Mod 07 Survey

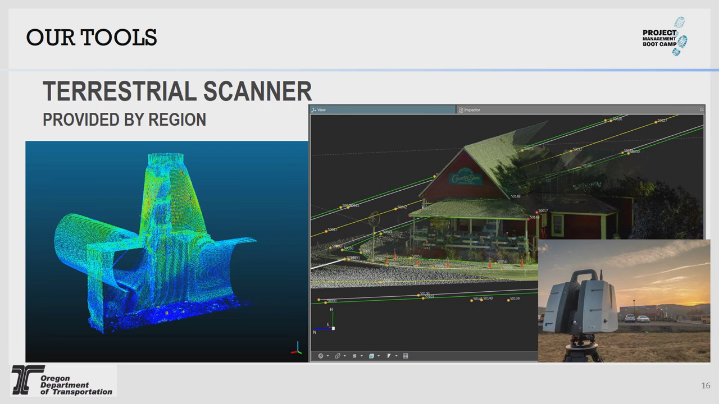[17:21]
We can get a really rich data set like that country store right there. That is actually a scan, not a photograph. So, that's the data. Pretty cool. The mobile scanner. Everybody knows what mobile scan data is, I think, today. Huge asset to the state. Fantastic tool. And we use it probably on every project we touch, at least in Region 3 for the most part.
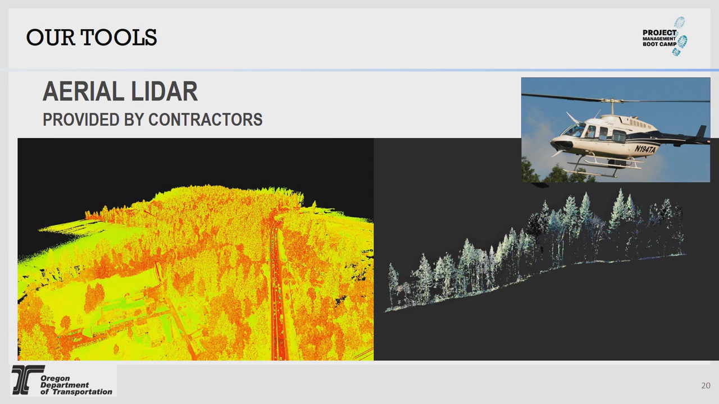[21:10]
Huskan Aiden Slide is a good example of where we used LiDAR data. Great for capturing large surfaces, ground surfaces over a big geographic area because the lasers will penetrate vegetation down to the ground surface.
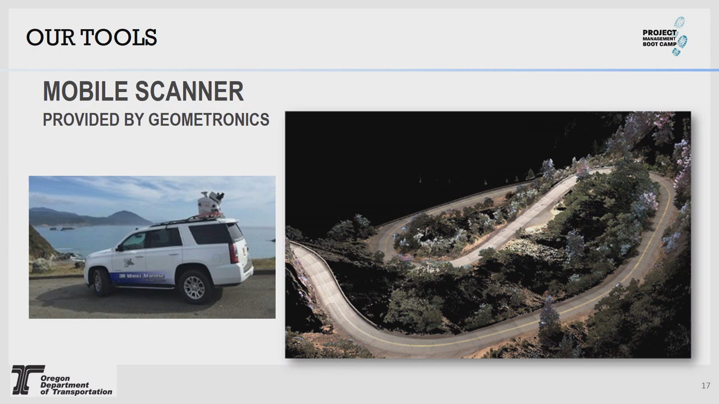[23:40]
And so that trajectory of the instrument can create shadows and things like that in it. And so it's a super good tool for we like to use it primarily for a lot of overhead utilities, anything vertical in a project, and basically shoulder to shoulder.